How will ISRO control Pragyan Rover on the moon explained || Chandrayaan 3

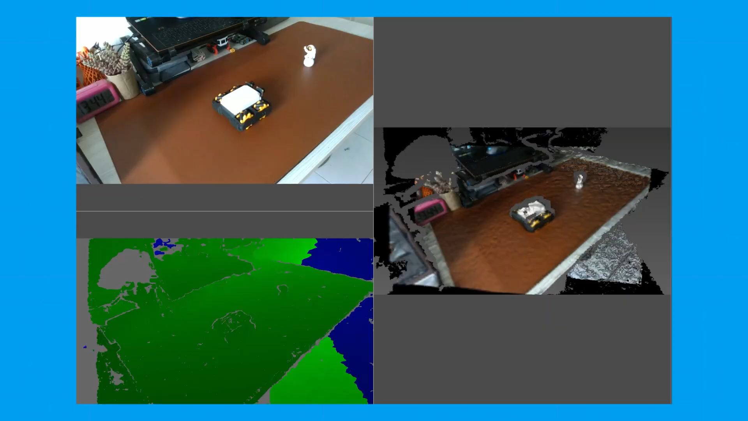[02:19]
है top left corner पर हमारा scene जो हम scan कर रहे है
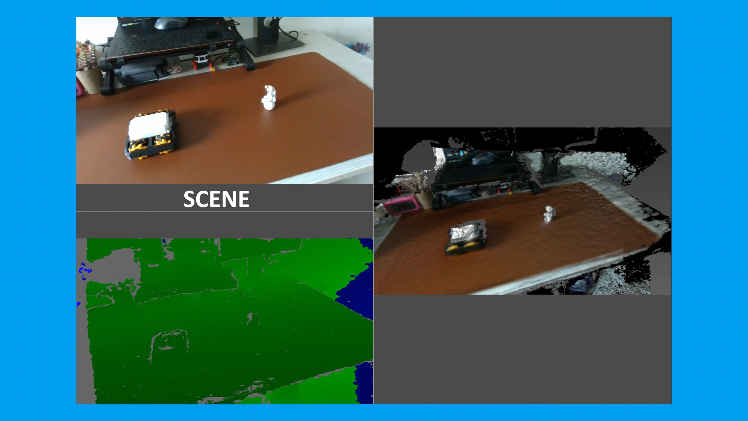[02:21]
उसके नीचे green color से हमारा depth map right corner में है हमारे scene का 3D model और ये है
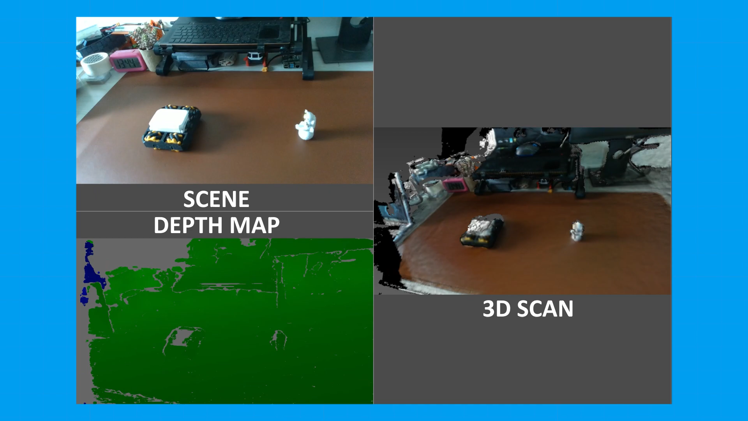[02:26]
हमारे scan का final output हमने camera का RGB data और depth map को combine करके
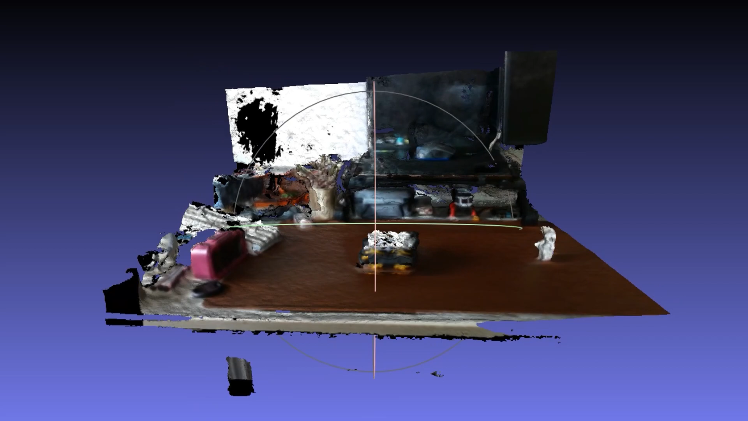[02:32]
अपने scene को 3D में recreate किया है इस scan को देख के आप पता लगा सकते हो पर रखी हुई किसी भी चीज का shape and size imagine करो ये 3D map rover ने बनाया है अब rover के सामने कोई भी चीज
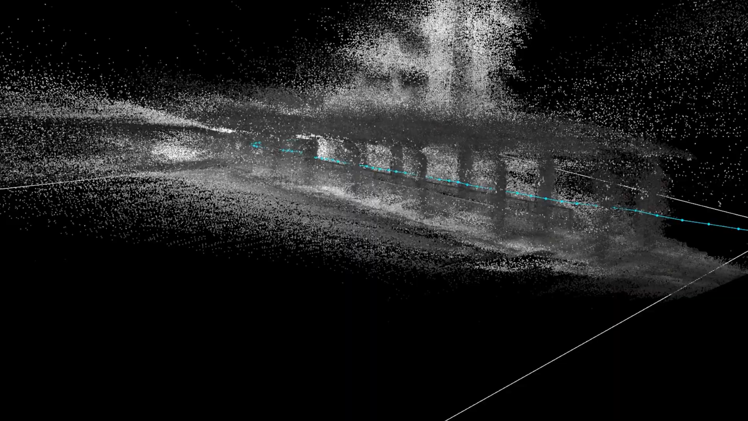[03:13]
ये है उसका result यहाँ पर आप कई सारे features नोटिस कर सकते हो जैसे कि pillars,
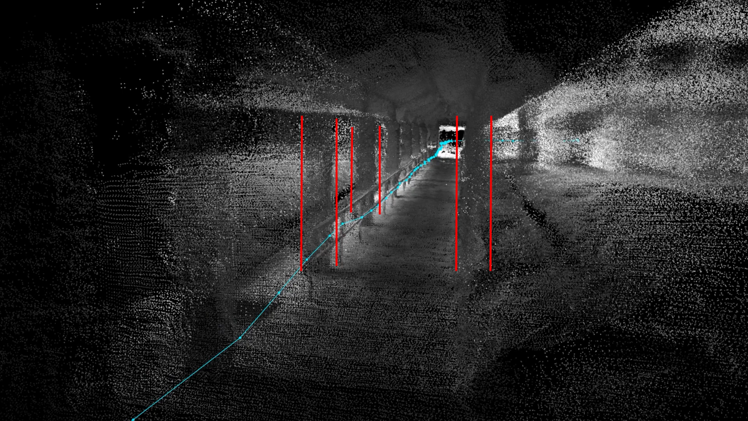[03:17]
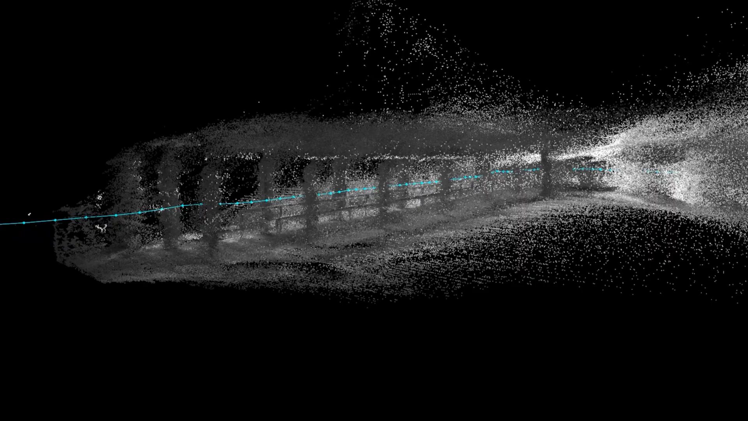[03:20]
railings roof और हमारा रास्ता ये blue line वो path है जिसमें मैं चल के गया
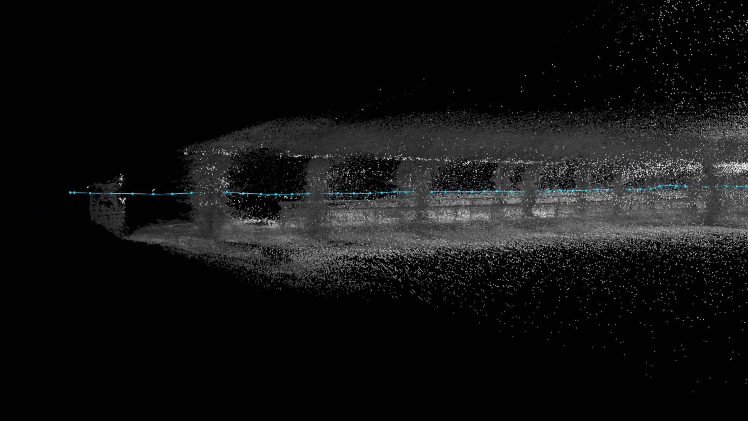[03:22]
और ये blue dot वो positions है जहाँ पर पुराने scan और नए scan को merge करके ये
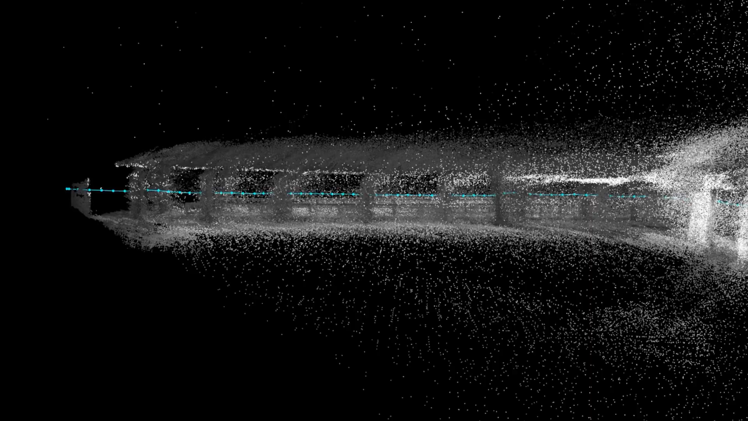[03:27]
map बनाए गया इस blue line की length calculate करके आप पता लगा सकते हो कि मैंने कितना distance travel किया
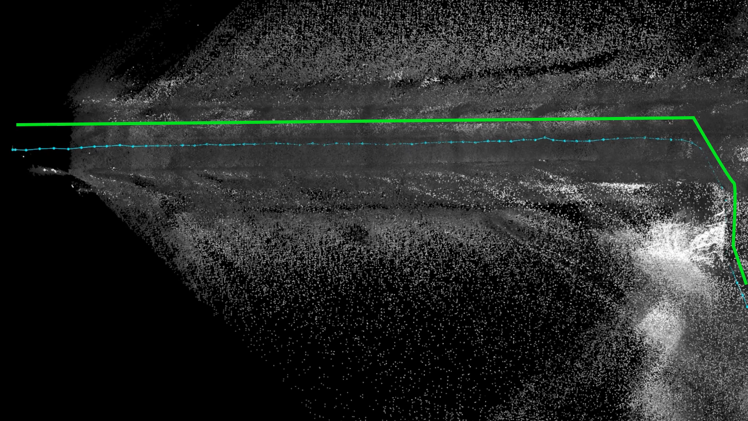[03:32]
और किस direction में travel किया थोड़ा
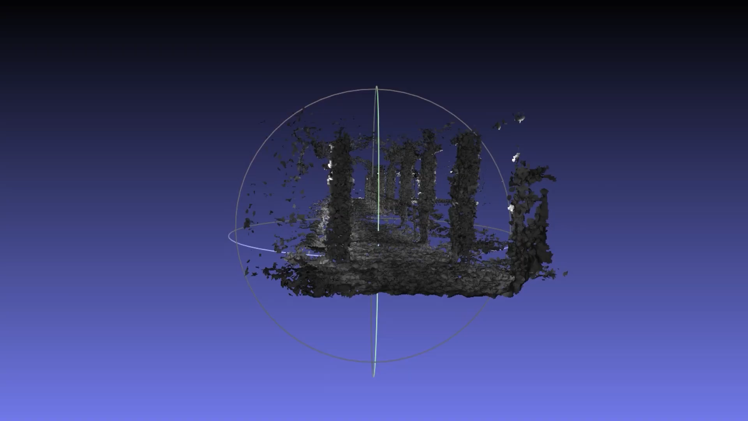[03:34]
से clean up करने के बार ये कुछ इस तरह से दिखेगा I know ये तना